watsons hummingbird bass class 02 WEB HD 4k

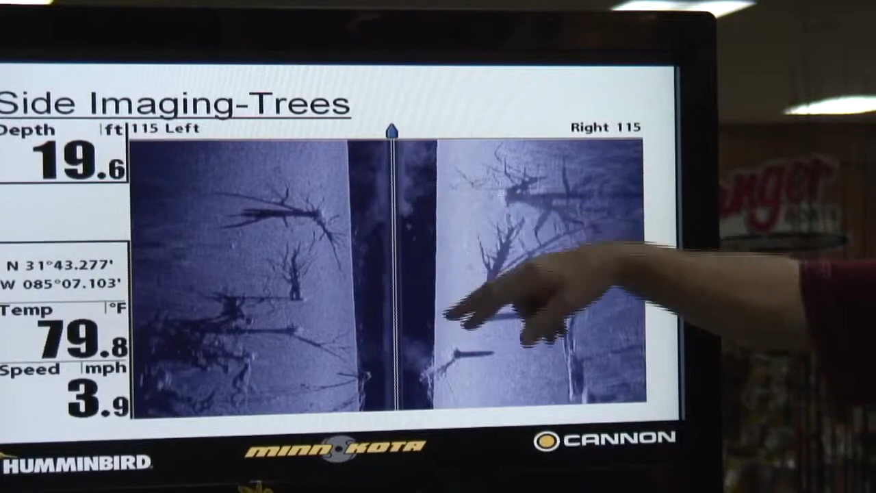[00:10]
On screen: depth 19.6 ft, water 79.8°F, speed 3.9 mph
That's air and cavitation off your outboard.
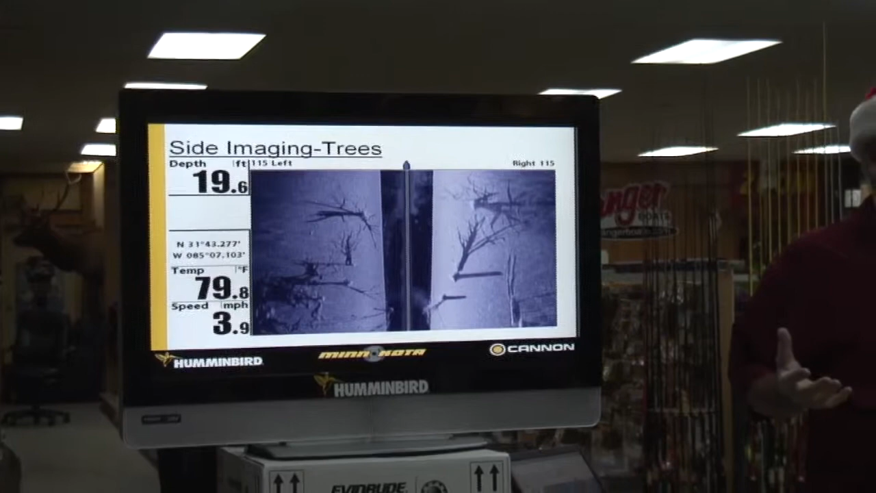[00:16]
On screen: depth 19.6 ft, water 79.8°F, speed 3.9 mph
That's why a lot of guys will go over a school of fish and they turn around and they come back and it's where to go.
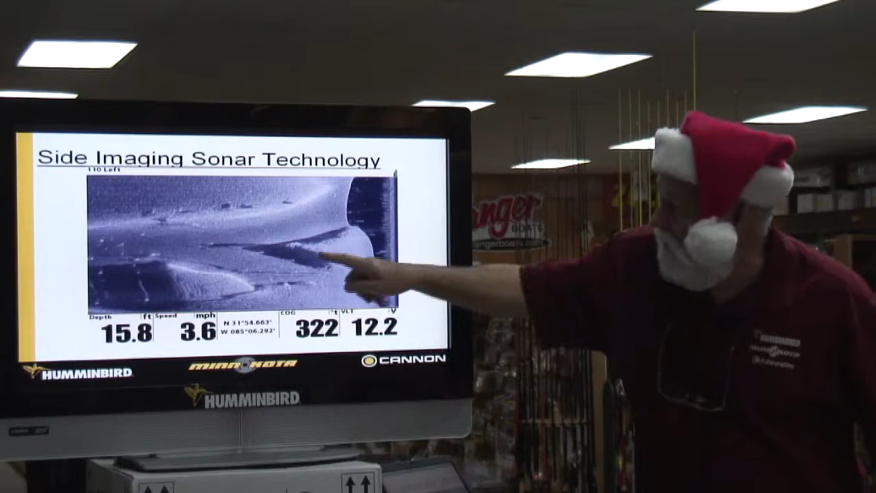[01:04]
On screen: depth 15.8 ft, speed 3.6 mph
So set it at what you like. You can see it at any one foot increment. But you see a good, boy see this is a good ditch coming in here. Here's another ditch coming in here. You see the shadow where it's dropping off. All this little stuff here are stumps. See the shadow behind it? See the shadows? Those are little stumps.
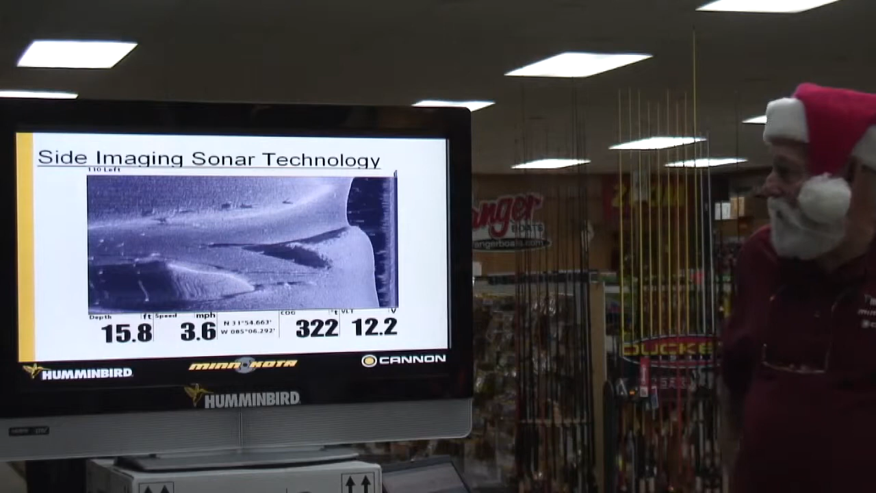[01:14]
On screen: depth 15.8 ft, speed 3.6 mph
For some reason there's not any, that's not a good shot showing any fish, but that's a good spot to fish.
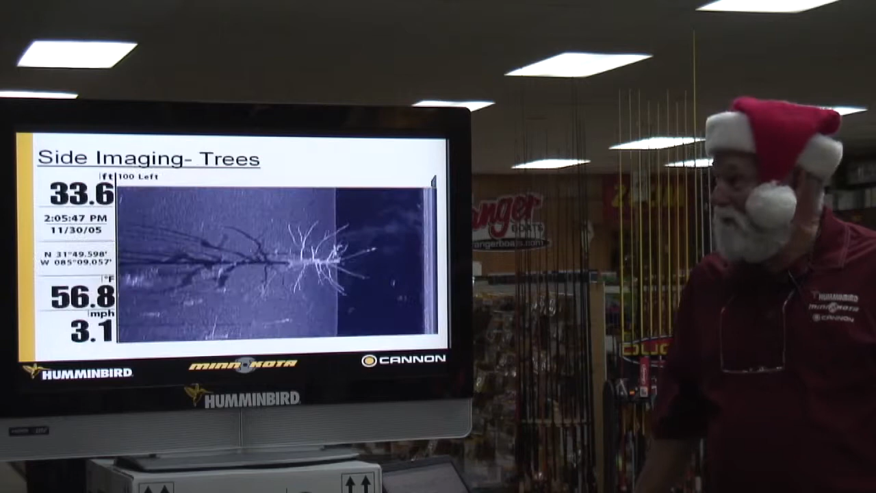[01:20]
On screen: depth 33.6 ft, water 56.8°F, speed 3.1 mph
How's that on Boone? How's that on Boone? Now, that slide I showed you at the beginning in 2D, there it is on side imaging. Now you can see the tree. You can see the shadow. You see there's some fish sitting in here. There's a fish up here. You see there's all your air and cavitation. There's a few fish out here. Side imaging draws you a picture. It's a lot easier to see. Yes, sir. I understand that you can look at a fish and tell how many feet he is from you.
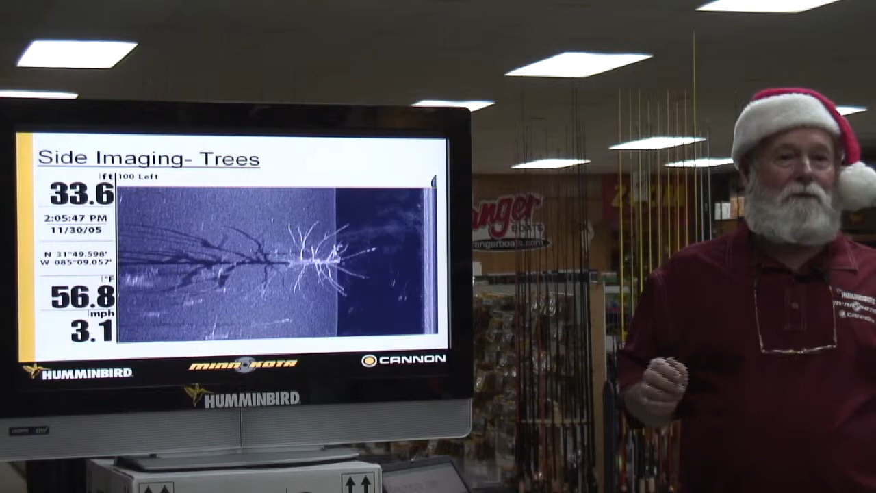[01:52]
On screen: depth 33.6 ft, water 56.8°F, speed 3.1 mph
I can tell you how many feet from the center line of that boat. In other words, there's a cursor on here. When I freeze this cursor and run that cursor over to something, it tells me how far from the center of the boat to the fish. I've asked him to be able to tell me the distance. It also will tell you the distance back. As you keep moving along, there's an indicator tells you a distance. It's how many feet you've gone. You'll be surprised how far you go from an object. Especially when you try to spin your boat and come back and you just know.
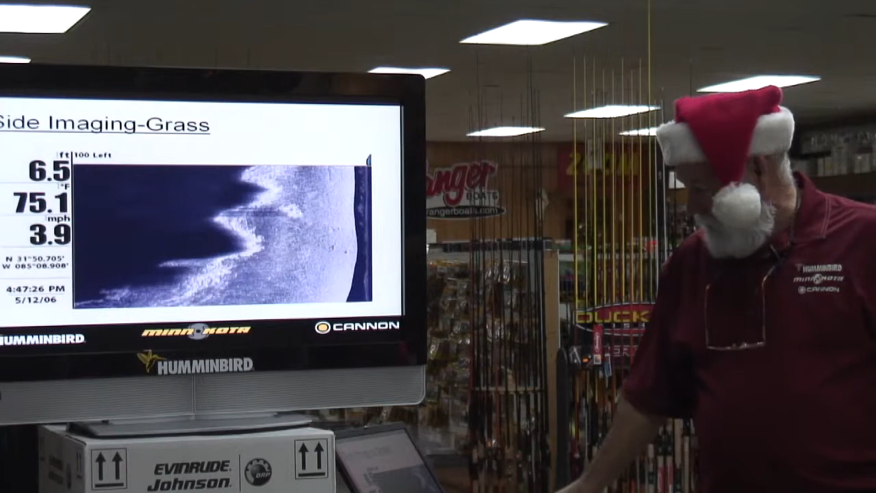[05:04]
On screen: depth 6.5 ft, water 75.1°F, speed 3.9 mph
That's almost like what the bank would look like. Here's a good shot showing all kinds of bottom contours. You see, there's a ditch, meaning like a bluff here. Here's your trees. Here's another ditch. You can see, this is higher up and it slopes off and it drops really hard off the back.
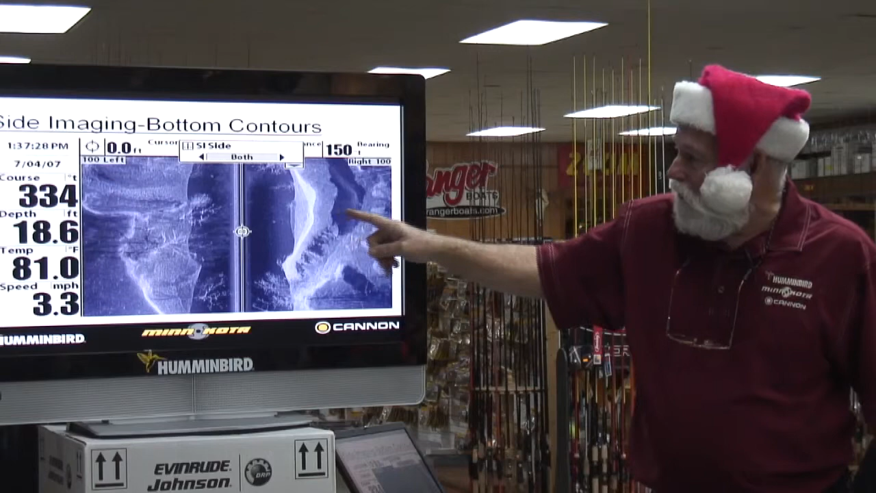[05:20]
On screen: depth 18.6 ft, speed 3.3 mph
It's almost like it comes up, goes across and drops off because that turned black. That's some good contours. All right. We're going to talk about down imaging too. If you had a side imaging unit, you got down imaging. If you haven't updated your unit, if anybody brought the unit, I can update it or you can go online and update it. Down imaging is another view off of your side imaging transducer. That's all it is.
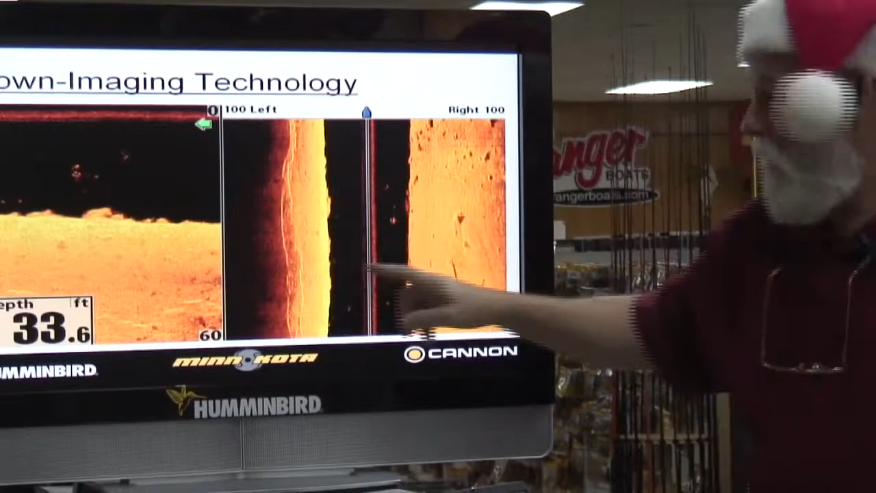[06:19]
On screen: depth 33.6 ft
So you got two different views. This will show you how far up off the bottom it was. It's hard to see over here.
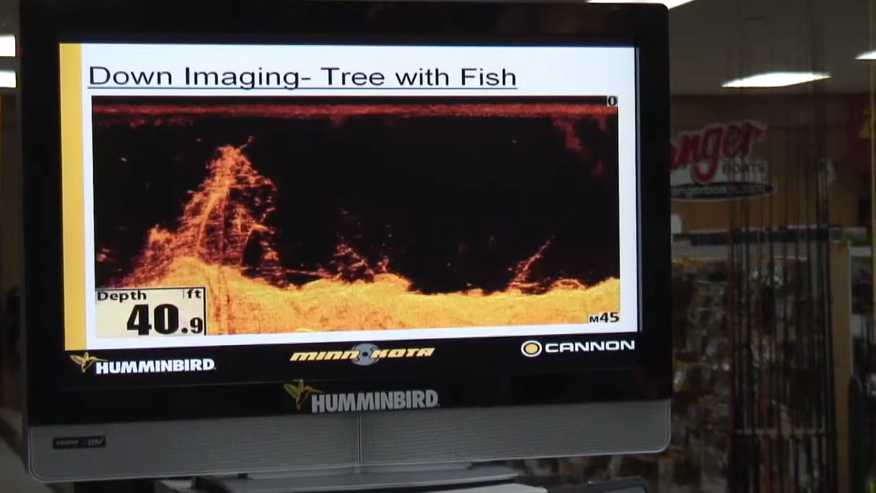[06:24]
On screen: depth 40.9 ft
There's a good shot with a down imaging on a tree. All that's air and cavitation.
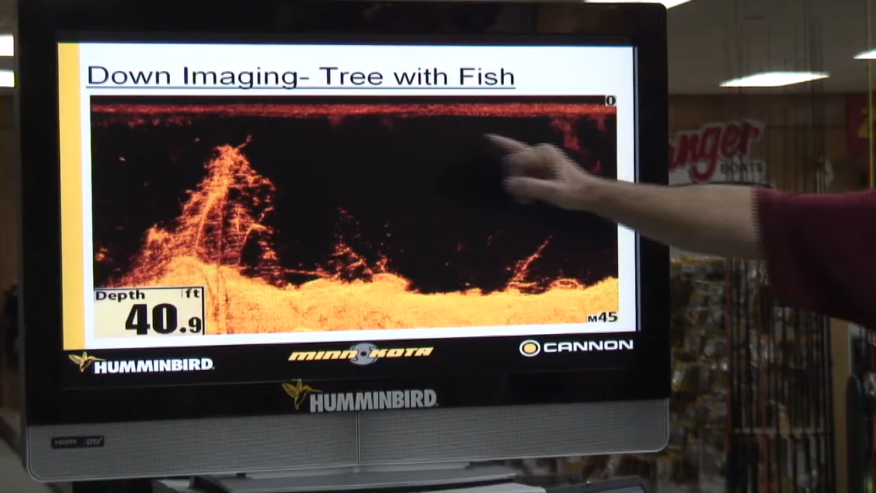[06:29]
On screen: depth 40.9 ft
Fish, fish, fish, fish, fish, fish, fish, another tree. Now here shows you a spot like on a road bed. Okay. You've seen this. I know that this came up because it got brighter and it got narrow. When this water column gets narrow, shallow water. As you go deeper, it winds out. You see where it was like here coming across? Then it got narrow at the top and then it widened out again.
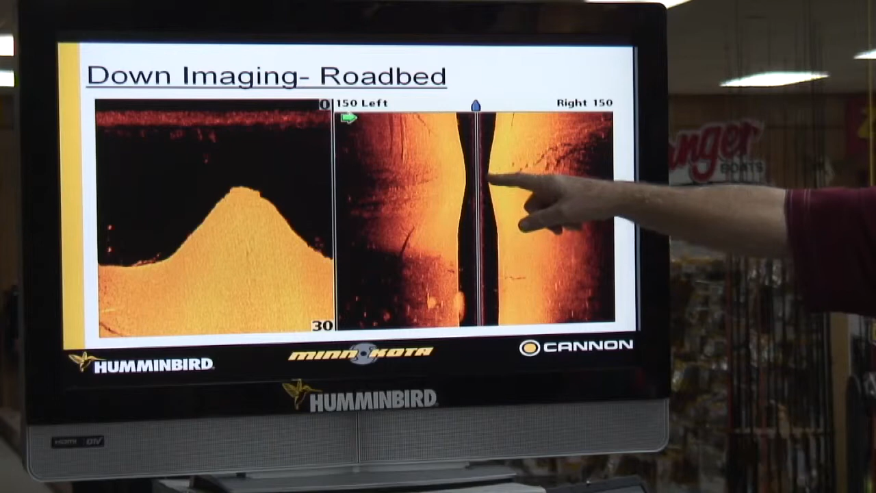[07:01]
But now I've got another shot. I got another view of this is right here. There's a road bed on top. There's a shot on down imaging of that swimming poo that we showed you.
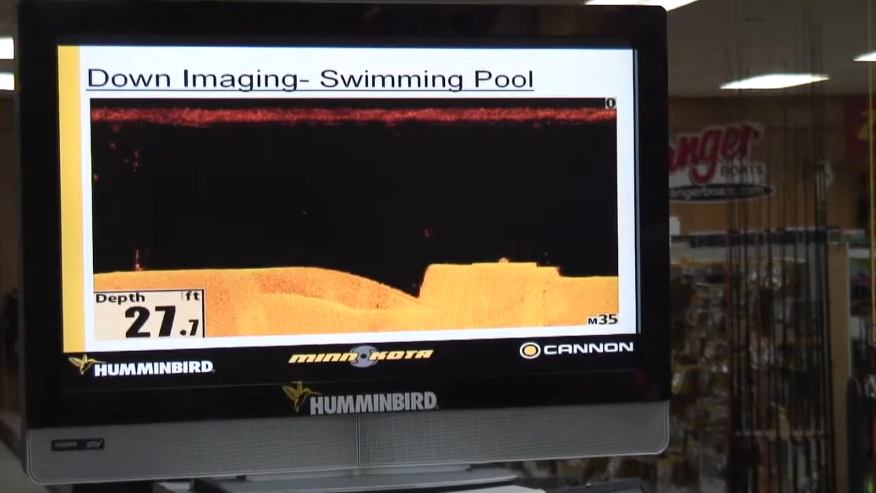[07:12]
On screen: depth 27.7 ft
Looks a lot better on sight imaging than it does down imaging.
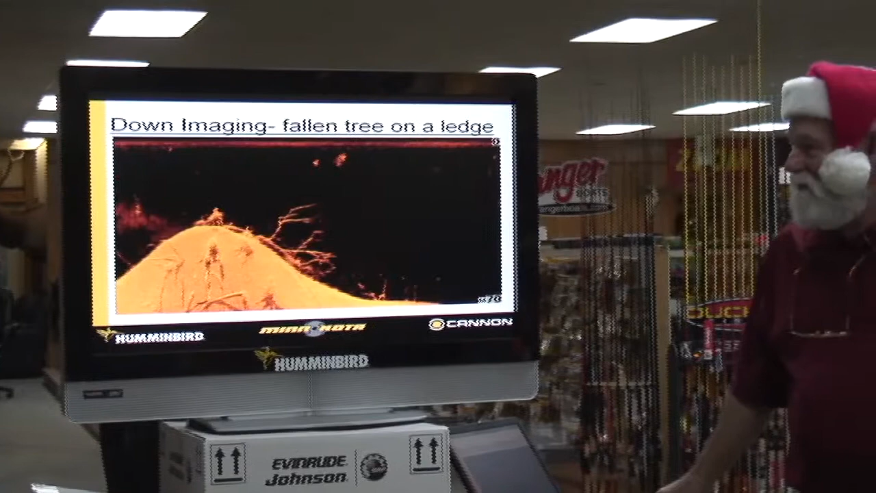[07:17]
There's a tree just laying, just broke off right here, laying down here.
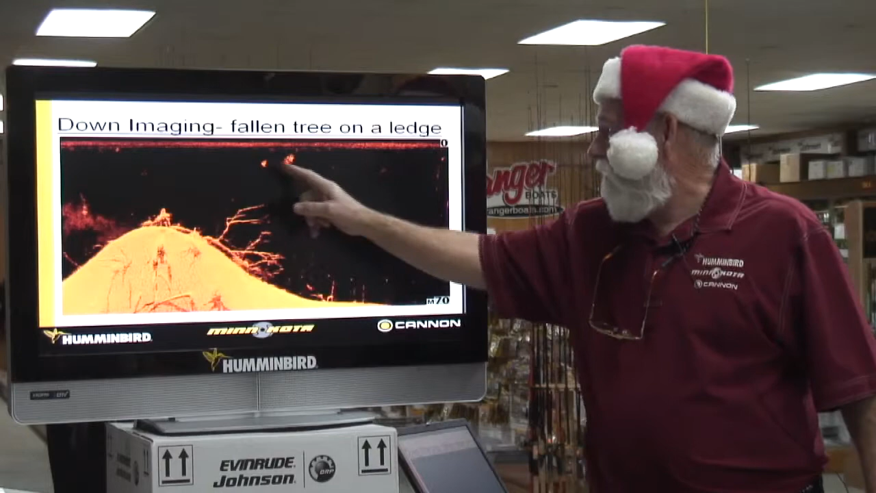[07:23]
Bait. You can just see the stuff laying across the bottom. That's how a lot of guys go back and look at their brush piles and tell me how big the brush pile is.
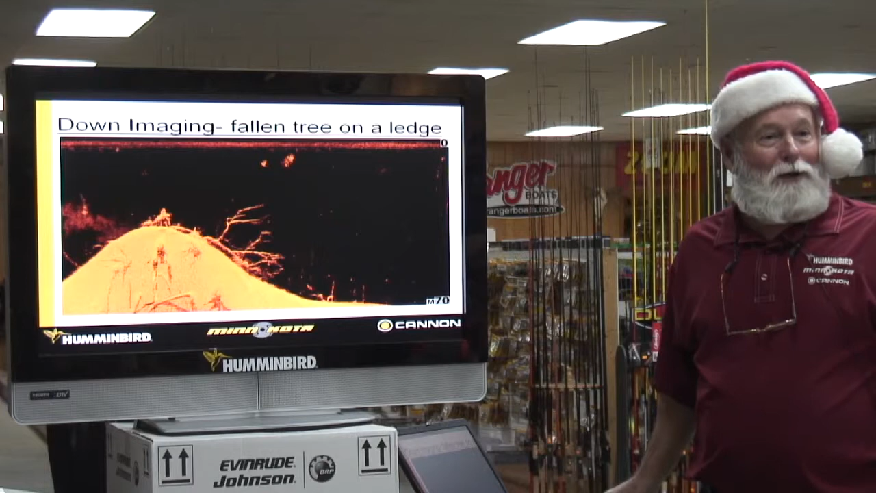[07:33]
And a year later they go, it ain't as tall as it was. It's done, part of it's done collapsed down. Shows a little, little drop right there on the side coming down to drop off right there and shows your trees.